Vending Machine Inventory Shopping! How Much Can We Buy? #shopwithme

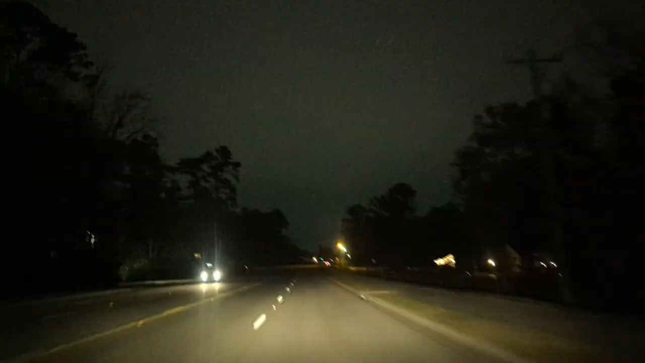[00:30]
all right so check this out guys i want to point out it's 5 52 p.m on this sunday evening and honestly it feels like it's at least 9 p.m look how dark it is it's it's so dark there's not a whole lot of people out right now we did have a big christmas parade here uh in our neighborhood well not my neighborhood but in our town today so a lot of people are probably pretty done for the day and just wanting to go home so i figure it's a good time for me to go out hit some stores that i need to get the inventory at and whatnot